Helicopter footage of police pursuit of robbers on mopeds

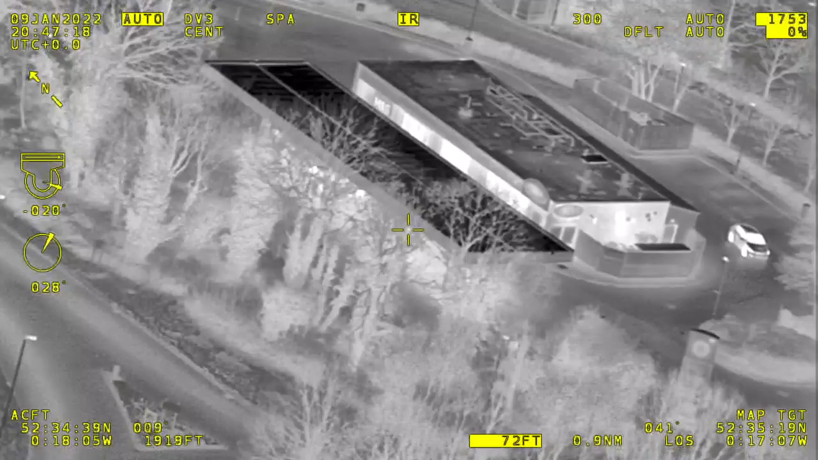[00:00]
Yeah, they've just passed, there's two bikes towards the A47 roundabout.
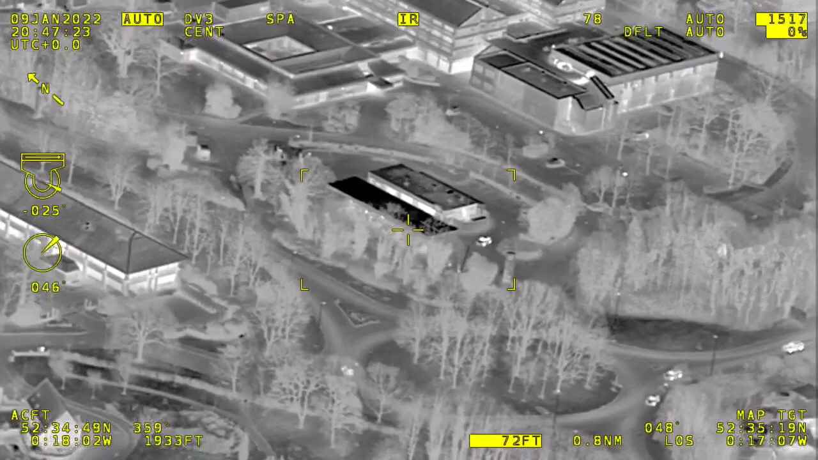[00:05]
217, I've got a thing of sight.
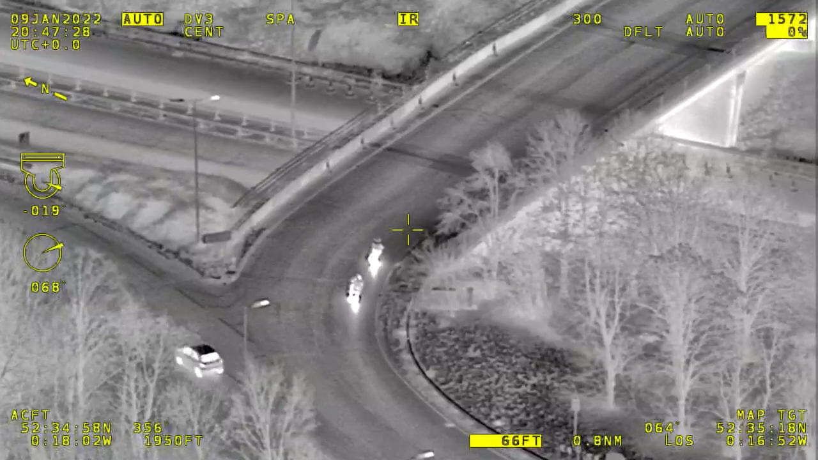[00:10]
Gretton Gate, junction of, I think it's Aftison Avenue there. Just passed the hospital junction. M-pass 16, we're on the scene. Contact with those two mopeds. Company Gretton Gate. Yeah, that's all copy, thanks M-pass.
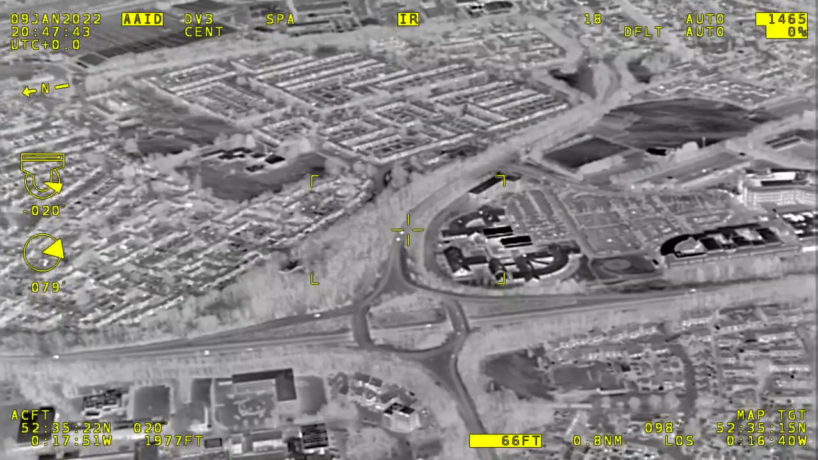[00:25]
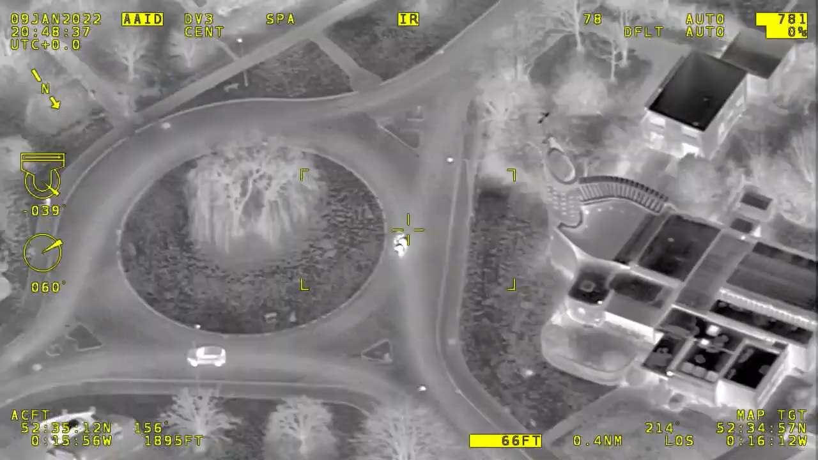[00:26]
Southbound Cranford Drive, standby for direction.
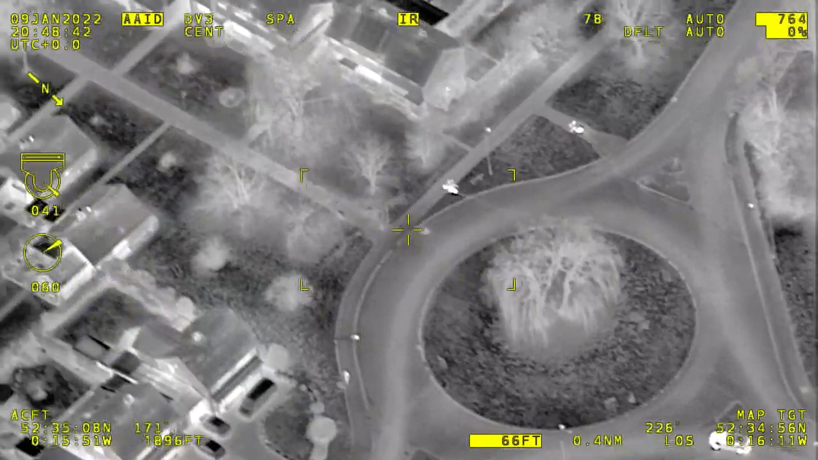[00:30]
They're now off-road, heading towards Ledbury Road, Ledbury Road.
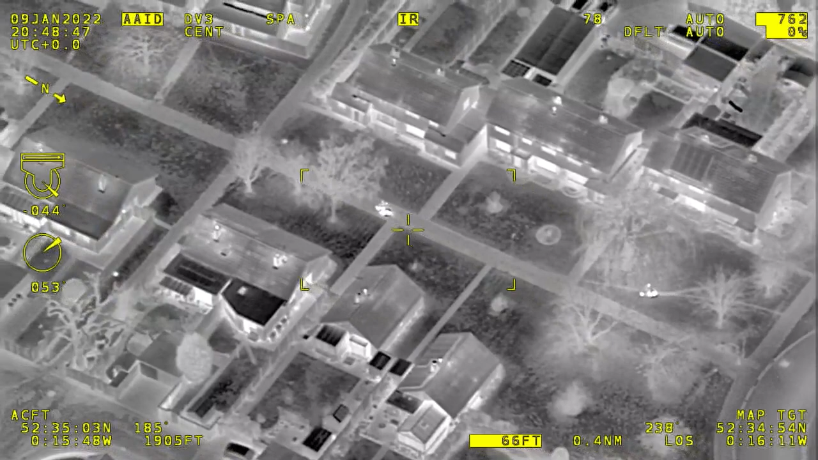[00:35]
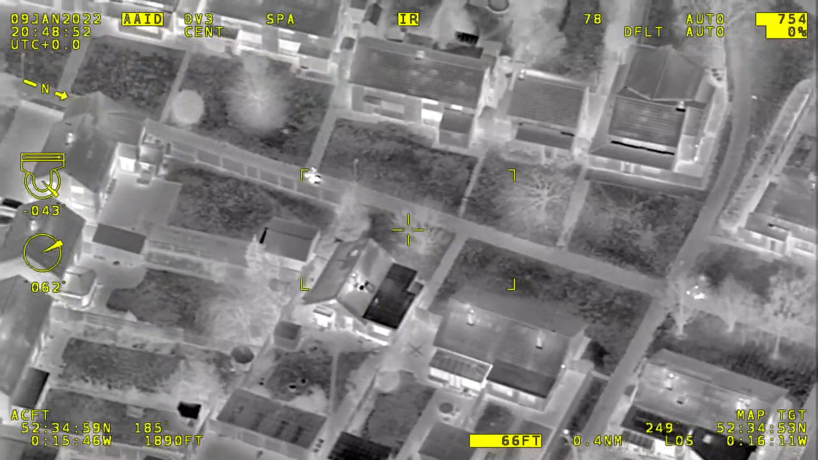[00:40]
They've taken to the footpath behind Wilton Close. They're south towards the Westwood Garage playing fields.
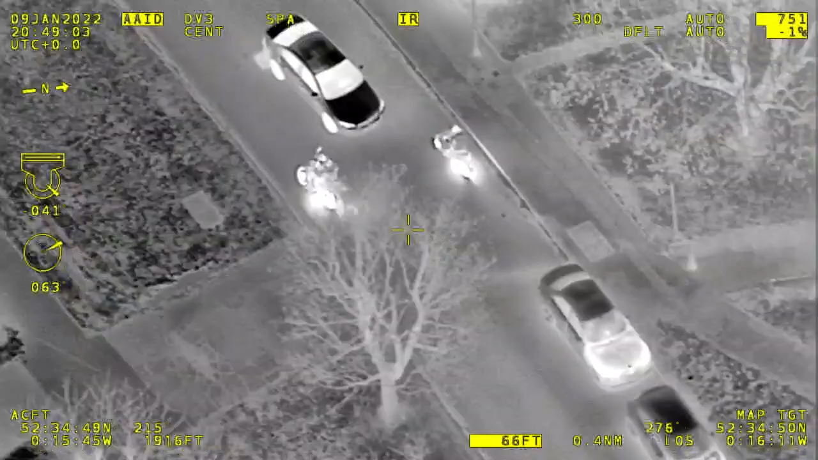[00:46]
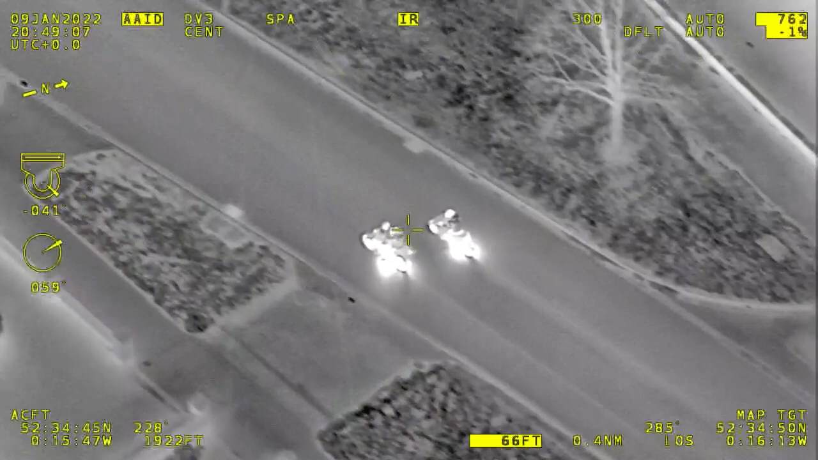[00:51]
Onto Ledbury Road, and they're now westbound, generally towards Thorpe County Primary School.
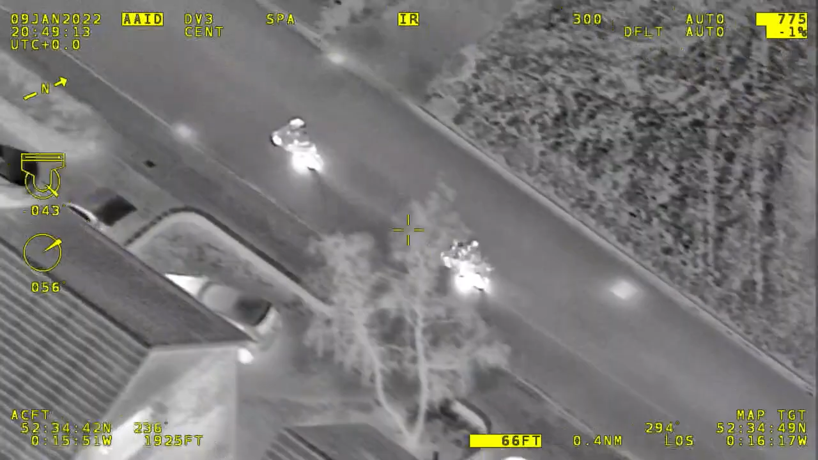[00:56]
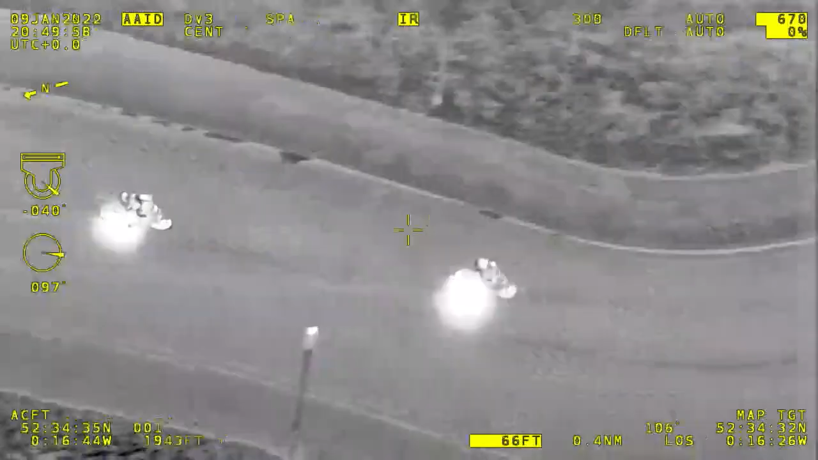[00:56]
Both vehicles approaching the junction with Thorpe Park, standby for direction.
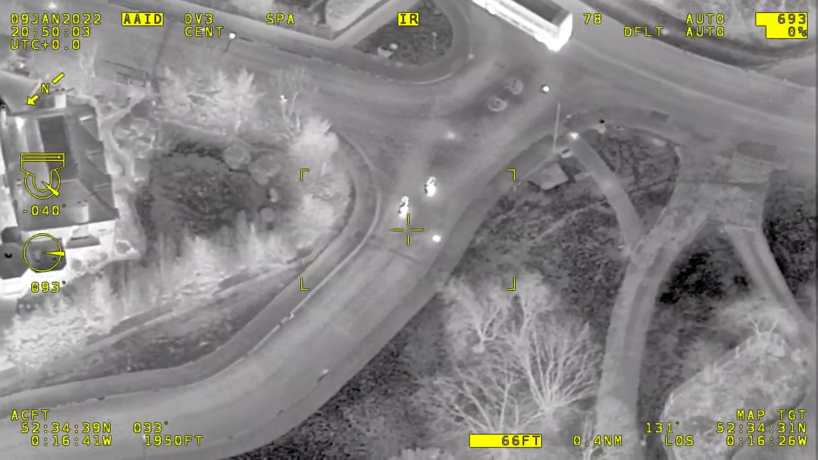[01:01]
212, for information now, officially failing to stop for me. Left-left Thorpe Road, towards the A1179. 212, for information there, I am directly behind the two subjects. As far as I see.
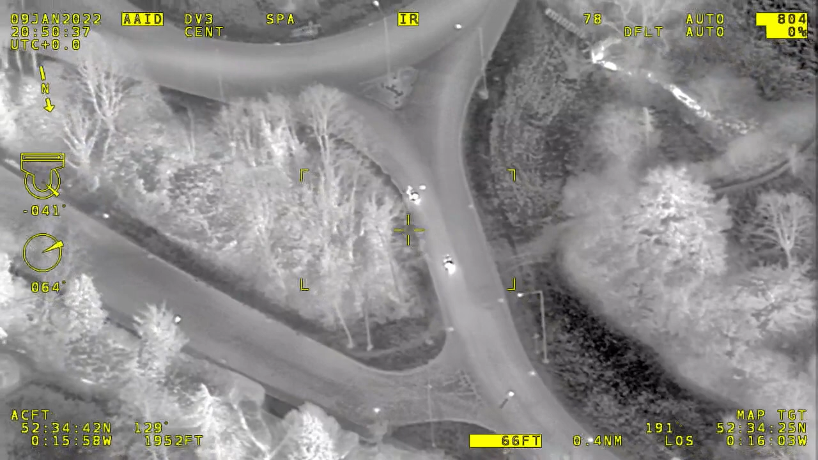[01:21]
Pass 16, it appears one of the pilion passengers, possibly filming on their phone. They're onto the roundabout, with the parkway.
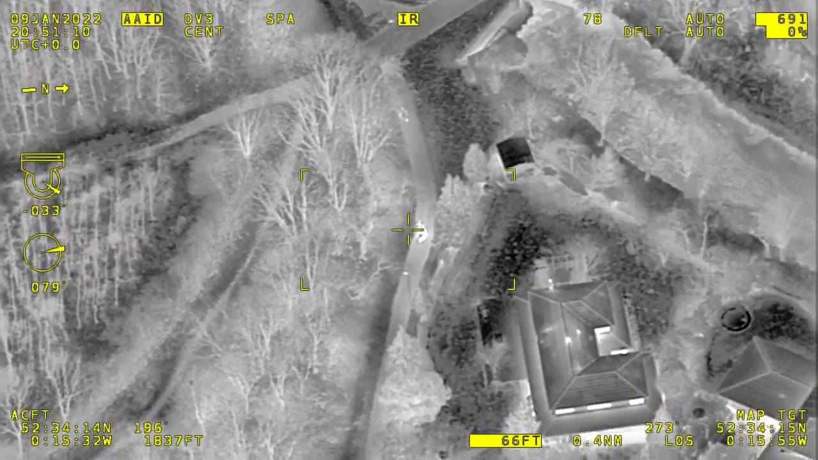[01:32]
Yeah, pass, both vehicles are now off-road into the Broad Walks Nature Reserve area.
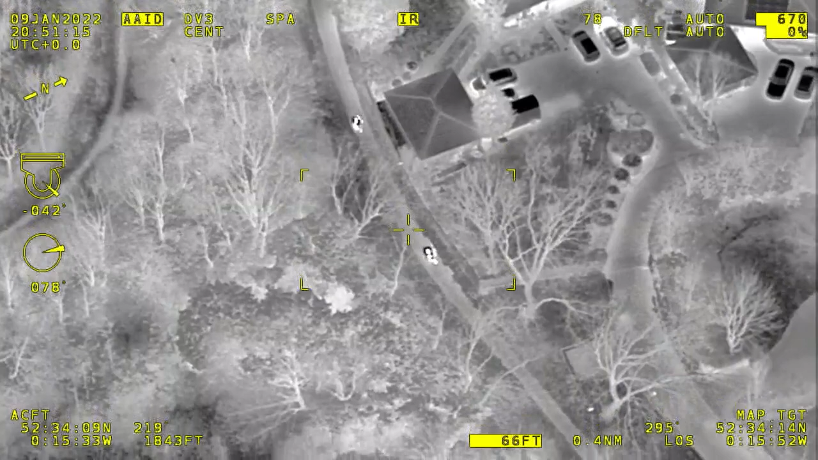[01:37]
generally towards Fort Meadows,
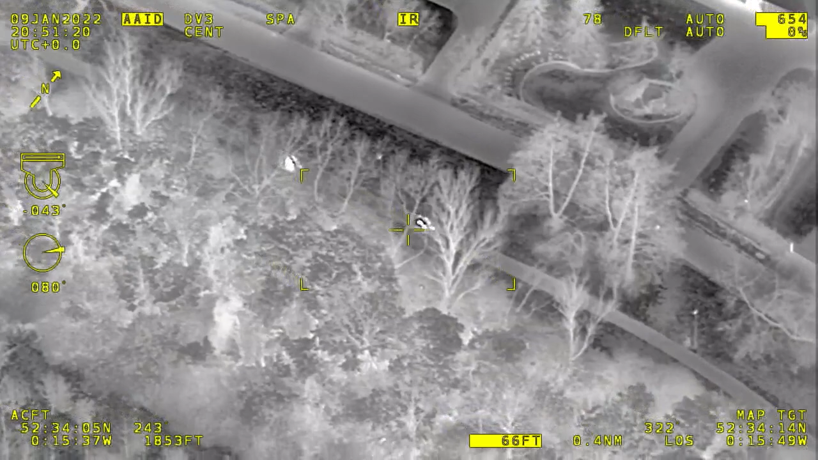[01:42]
but it still remains off-road onto footpaths,
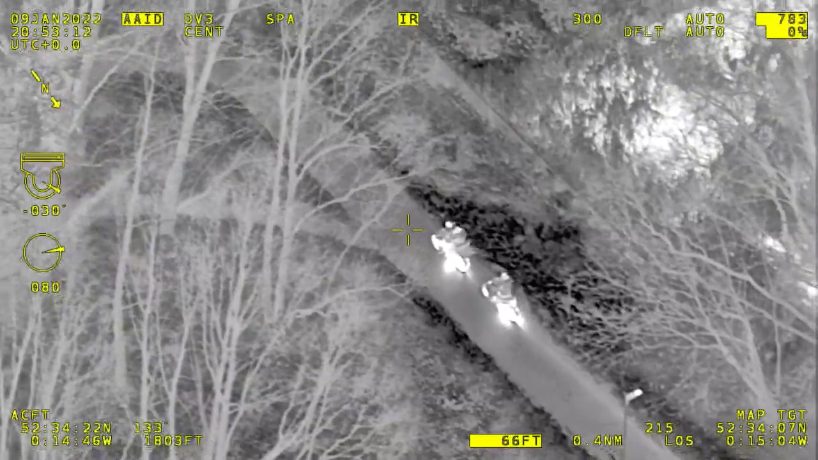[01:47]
okay they haven't taken that footbridge they've continued eastbound towards the town centre north of the river, they're just south of Viers and Platts.
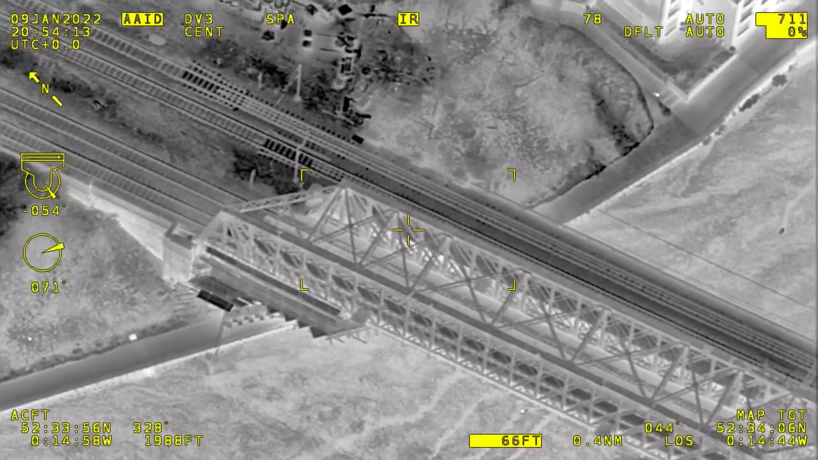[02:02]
They've entered underneath the railway bridge and they're stationary, probably aware of our presence, so they stopped underneath the railway bridge on